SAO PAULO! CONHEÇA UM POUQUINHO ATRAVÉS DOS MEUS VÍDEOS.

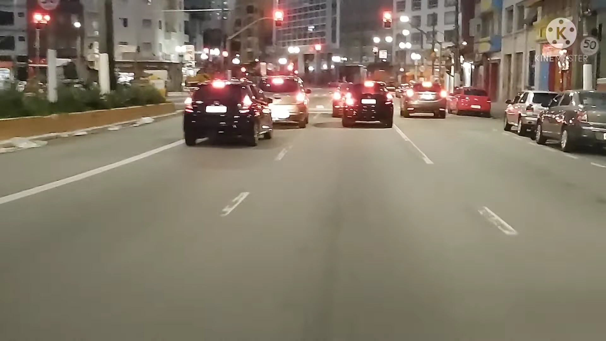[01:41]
Do meu lado esquerdo aqui é o Mercado Municipal Aquele é grande demais Aqui tá em reforma, tão pintando, arrumando tudo
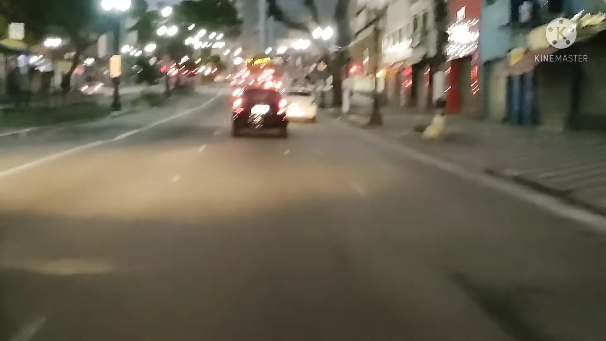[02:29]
Nesse farol aqui Aqui ó, pedaço da 25 de Maço Só que esse pedacinho aqui é quase morto Ali na direita né, cruzando essa avenida que eu tô
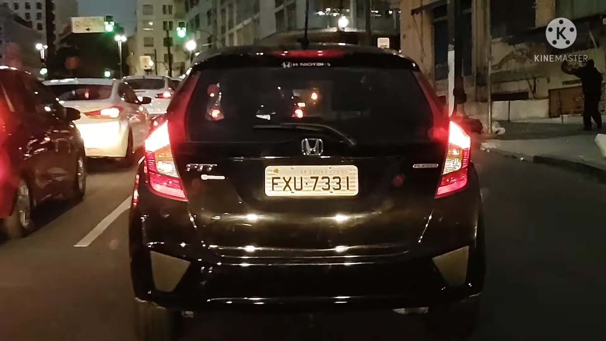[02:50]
E essa hora também não tem ninguém Agora de madrugada aqui
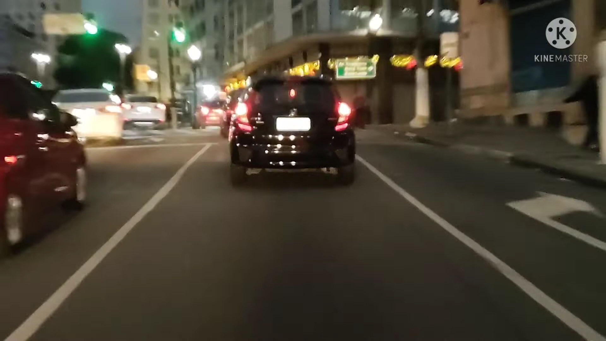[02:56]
A galera já começa a vender Tiradentes,
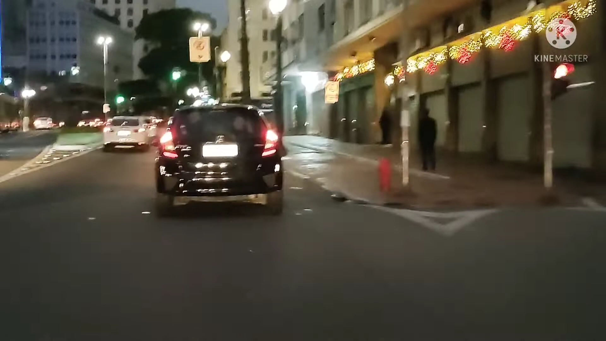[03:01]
avenida Tiradentes Marginal Tietê São na leste É galera ali na direita Olha o centro de São Paulo Como é feio E feiura mesmo Vocês vão ver lá pra frente
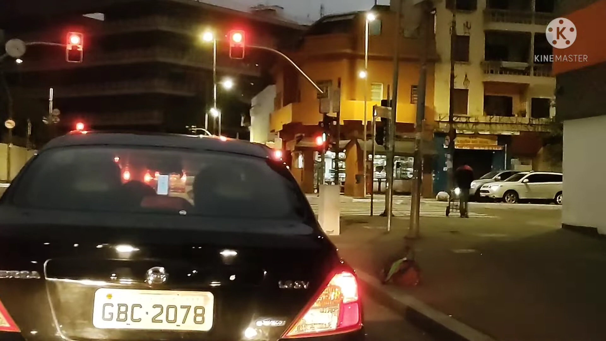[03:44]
Saúde Aqui do meu lado esquerdo É o começo da avenida Ipiranga A FATEC pelo lado dela parece um Um heliporto né Um heliporto né, sei lá É
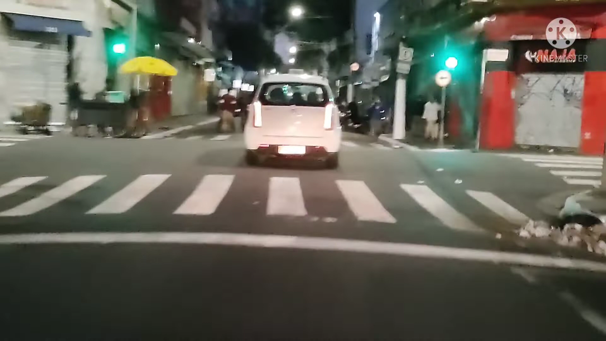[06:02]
Aqui é tudo na tecnologia E essa avenida aqui que eu tô cruzando agora É a avenida É a rua A rua Santa Efigênia É a principal mesmo O nome do lugar já é Santa Efigênia E aí o nome da
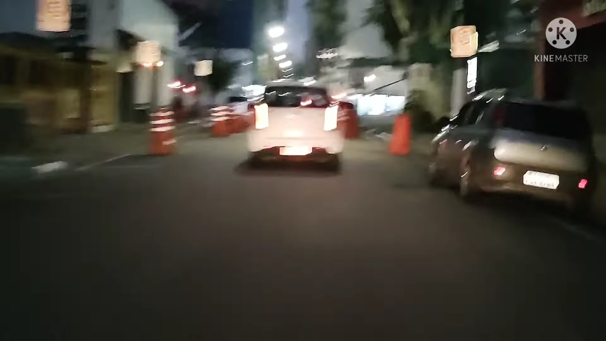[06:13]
rua Que é a principal Aqui é a delegacia Primeira seccional Não sei se é delegacia O que que é essa
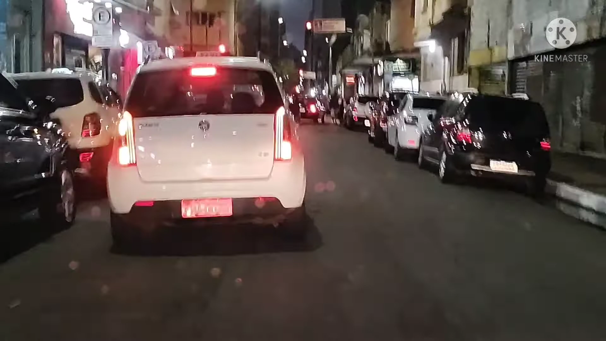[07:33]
Tá vendo que muito Eu quero respeito Aqui ó É só senegalês Nessa área aqui
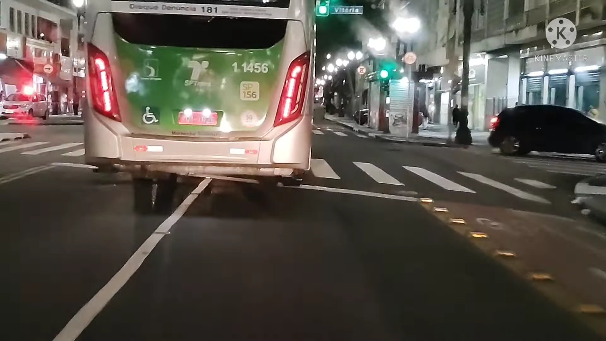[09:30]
E a faixa do ônibus É na esquerda Aí na frente Faixa exclusiva
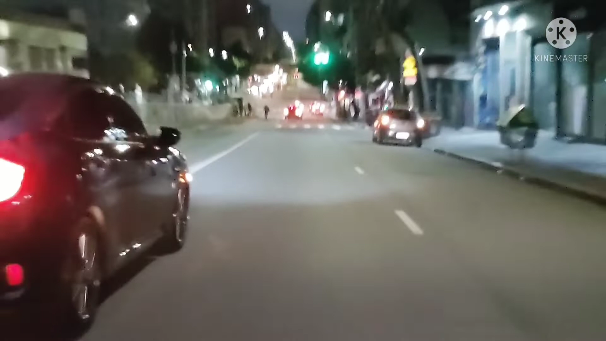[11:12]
Ciclista Tem que passar Um metro e meio De distância Eita buraqueira
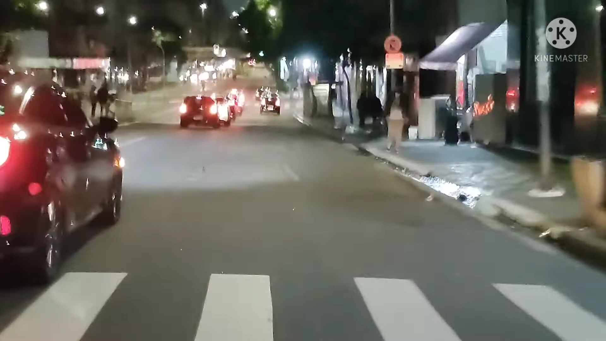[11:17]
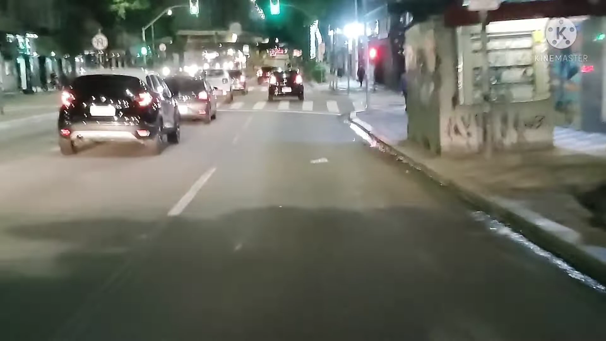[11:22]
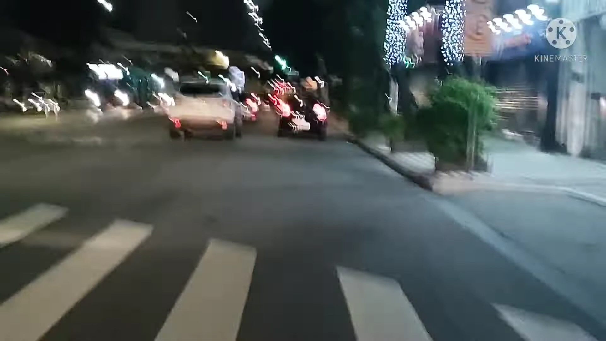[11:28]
Olha o minhocão aí Que eu passei no vídeo Essa semana E ele já está fechado Vou passar por baixo dele agora Umro Des rough Ai
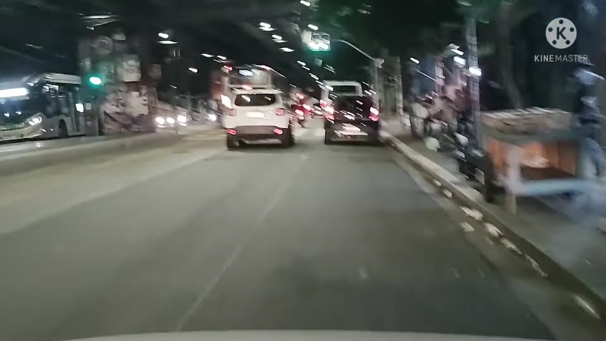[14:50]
de vamos logo pegar essa faixa aqui da esquerda, que eu vou me manter a esquerda lá em baixo
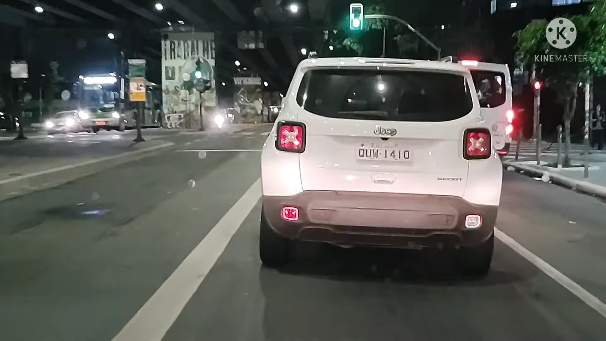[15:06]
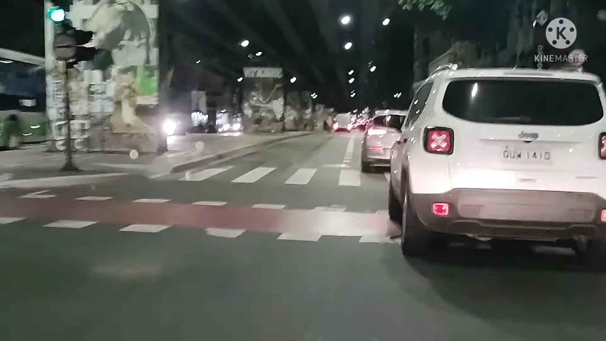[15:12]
pra cá galera é uma leve deza
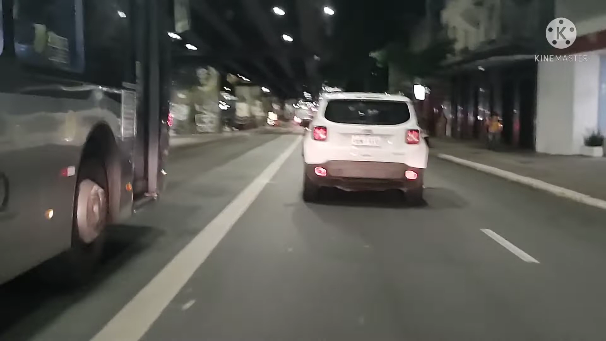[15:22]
tem uns que tem medo do ônibus, o ônibus não vai sair da faixa branca, tem a faixa branca aí,
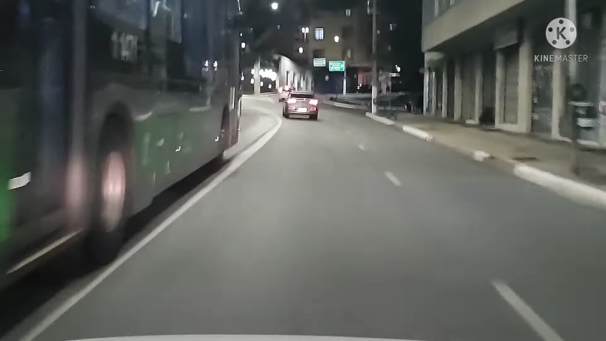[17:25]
Meu amigo Obrigatório é você aí Que vai entrar à direita E se permanece na faixa da esquerda